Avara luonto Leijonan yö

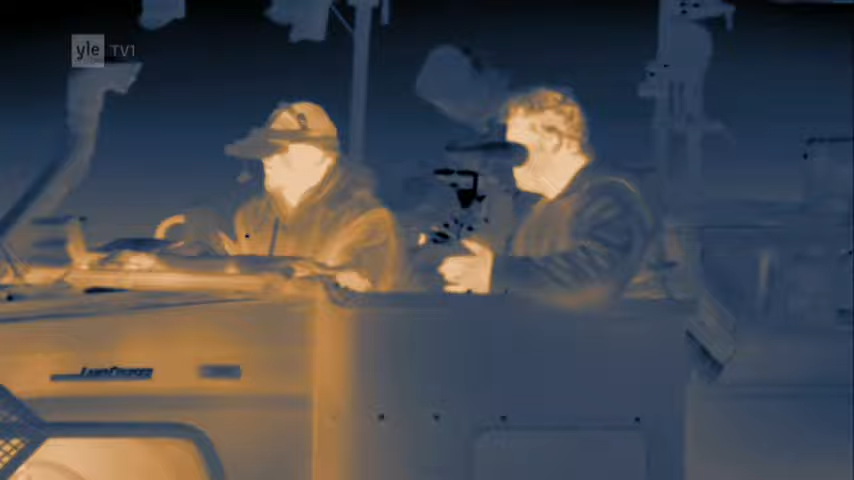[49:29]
Ensi kertaa ilman näkyvän valon lähteitä olemme voineet nähdä, että leijonat eivät pimeyttä kaihda,
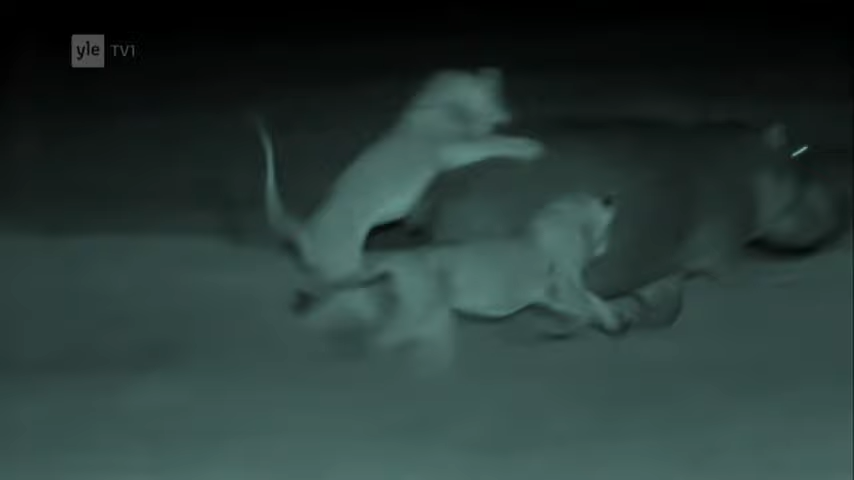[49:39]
vaan kääntävät sen edukseen luottaen täysin herkkiin aisteihinsa. Öiset saalistusretket antavat myös arvokasta oppia seuraavalle sukupolvelle, joka varttuessaan pian ymmärtää, että yö on leijonan aikaa.